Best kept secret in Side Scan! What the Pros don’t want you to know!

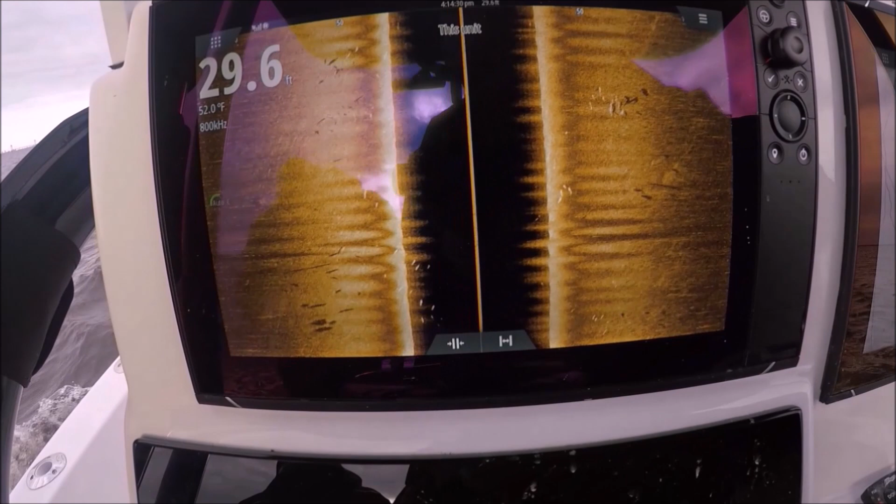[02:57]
On screen: depth 29.6 ft, water 52.0°F
all right let's double down on that for a second upper right corner striped bass five six seven of them i'm
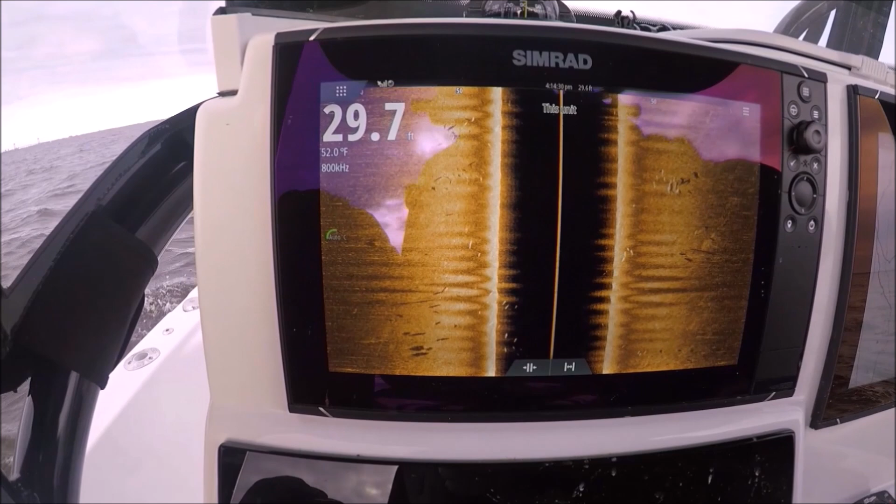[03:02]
On screen: water 52.0°F
seeing the target and the shadow now these fish were probably close to the bottom definitely not sitting
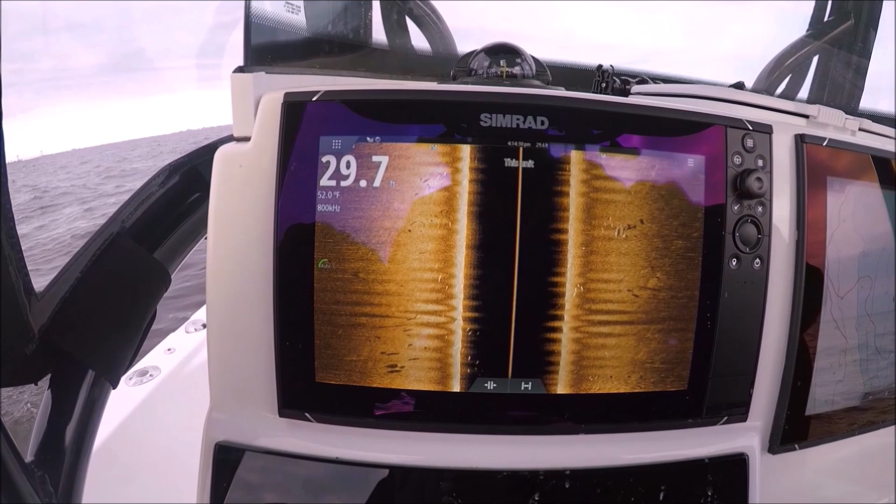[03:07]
On screen: water 52.0°F
on it because the shadows aren't right on top of them they're probably two three feet off the bottom slack tide
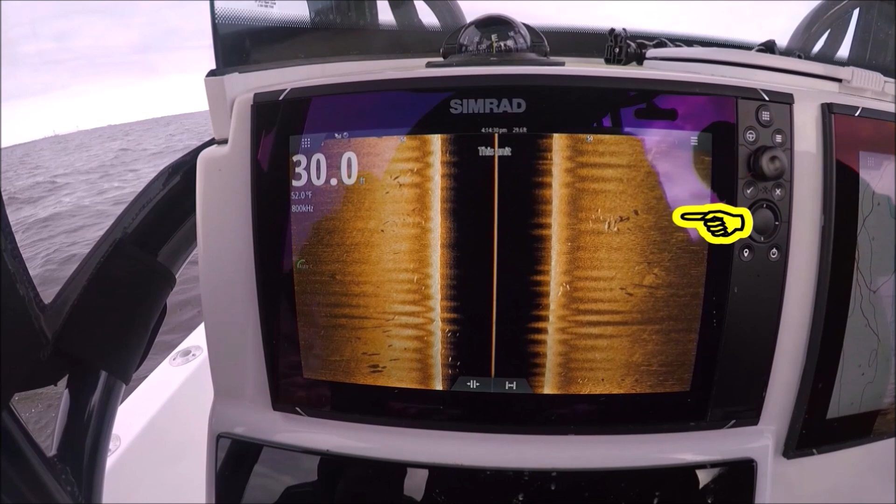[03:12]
On screen: water 52.0°F
target and shadows just look at that right there far
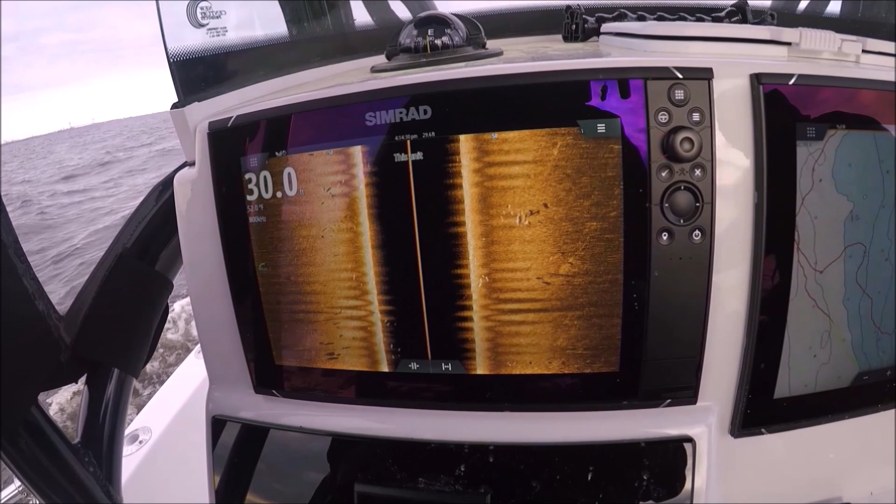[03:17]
from the boat check your side scan like i said if you're seeing fish far from the boat that
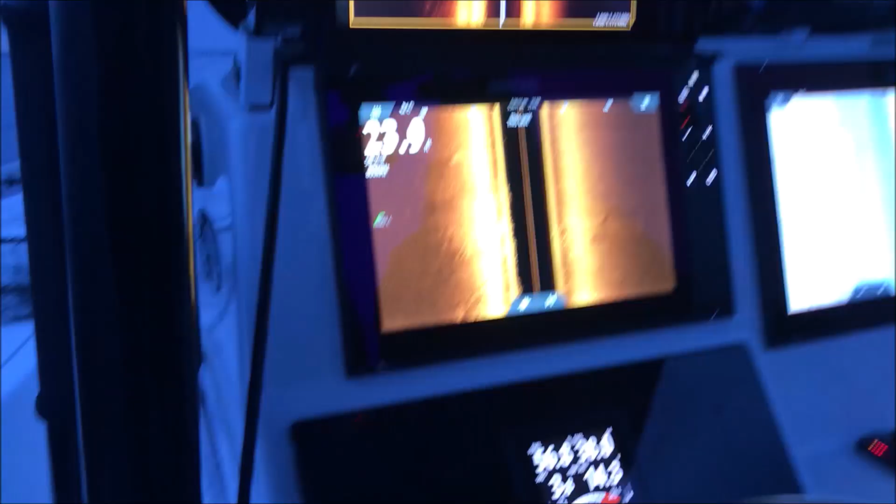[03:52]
all right here we go let's see the active imaging against another type of side scan
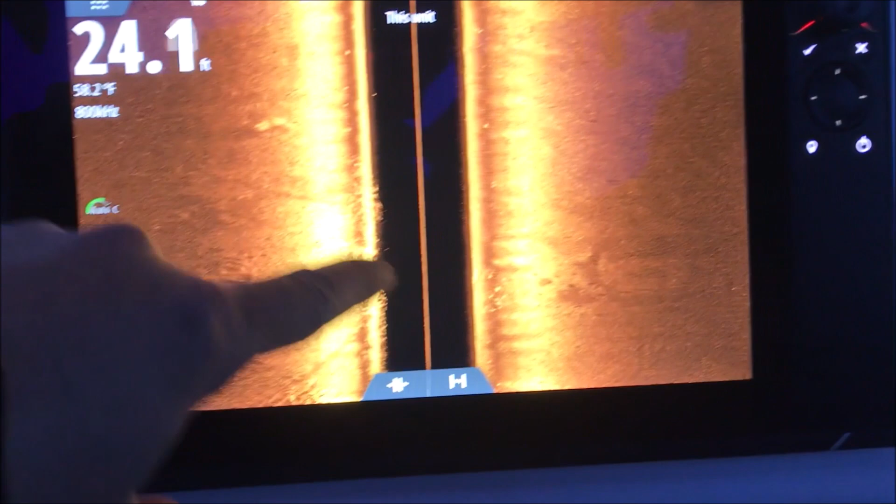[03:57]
On screen: depth 24.1 ft
top of the line you're seeing where my finger is right there we're seeing all the returns
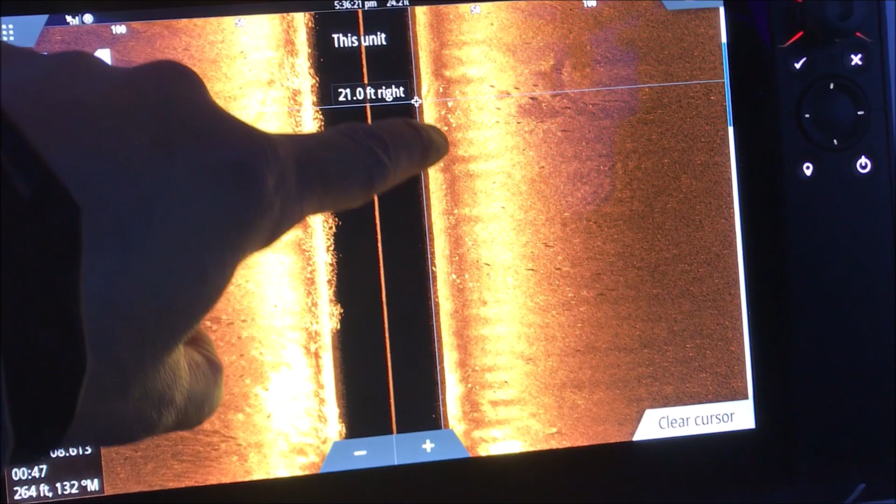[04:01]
and the shadows on the right side of the boat on this screen we're seeing the shadows
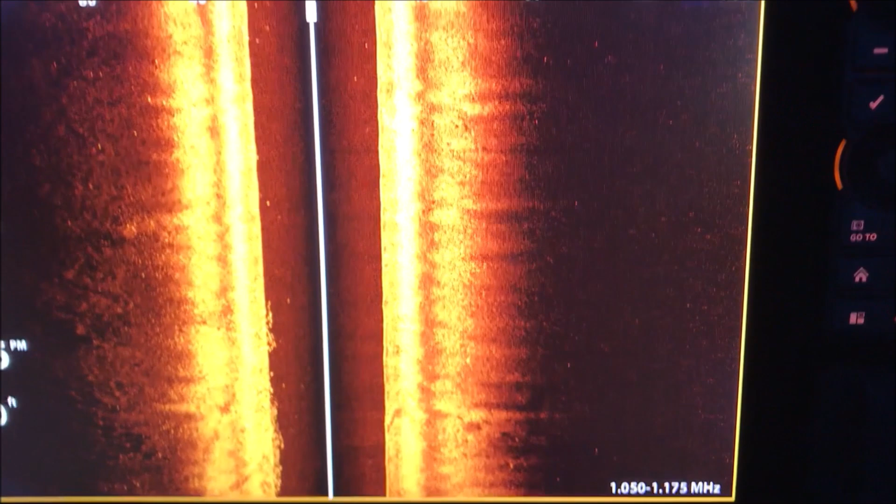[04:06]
only and no returns and that's common most of the side scans i've seen even the lawrence
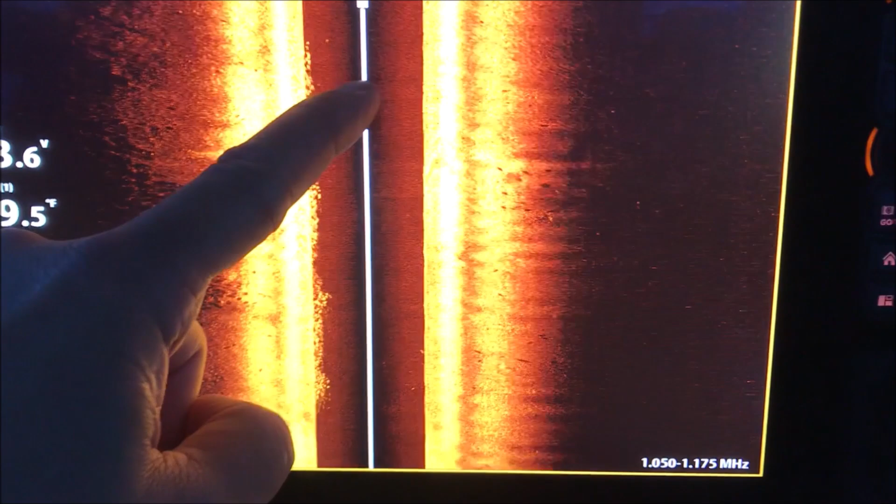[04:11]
and the simrads they lose the targets when they're far from the boat if they're
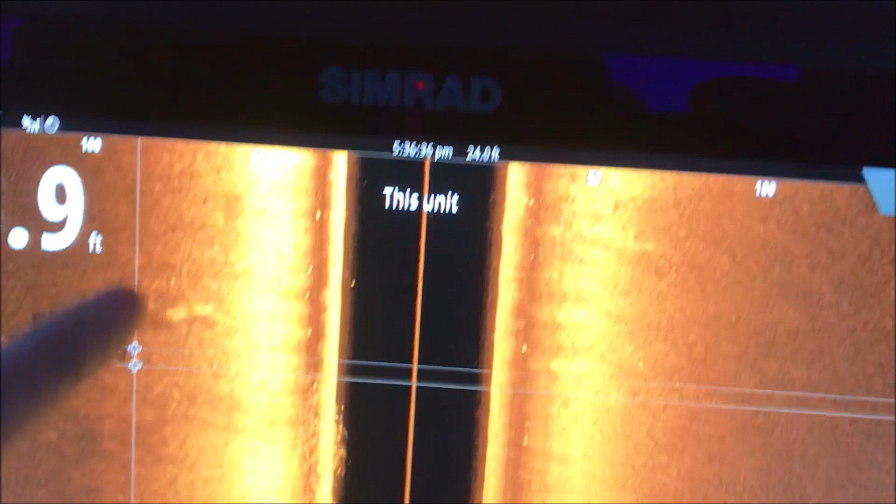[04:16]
not on the bottom now on the bottom you catch them any suspension off the bottom at all
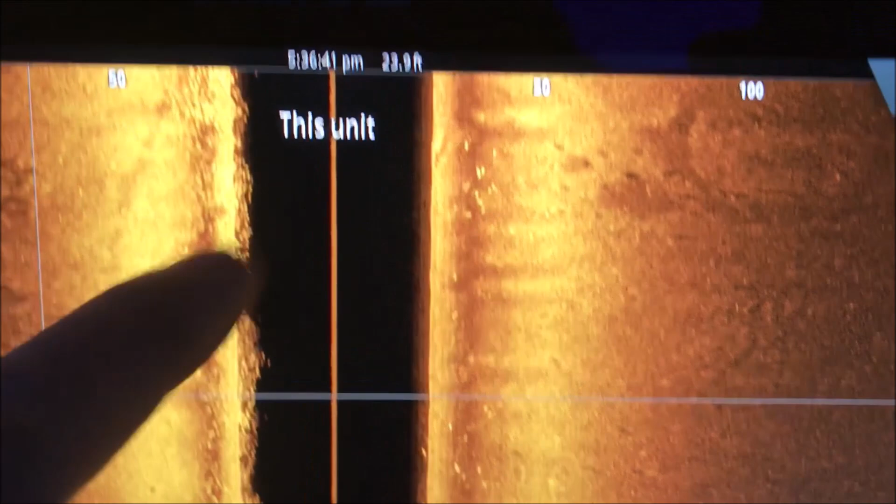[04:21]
and you lose them but not with active imaging look at that there's the shadows but
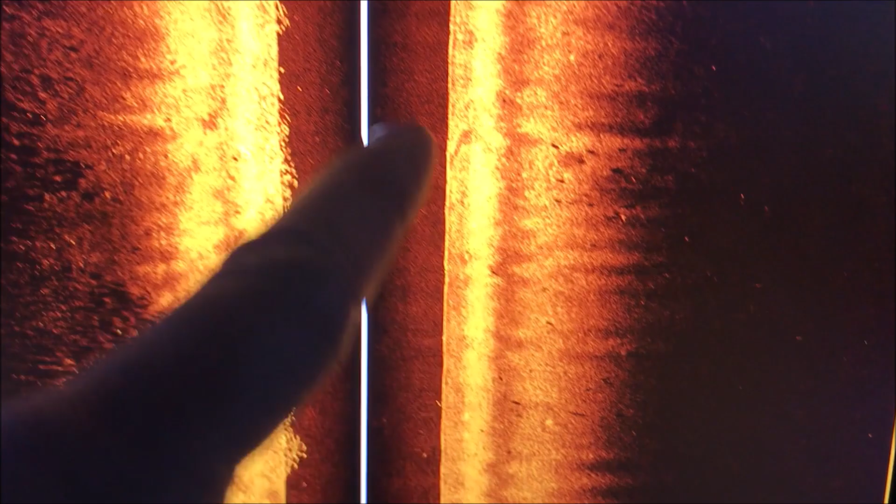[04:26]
no returns at all here we got both both sides we have shadows and the returns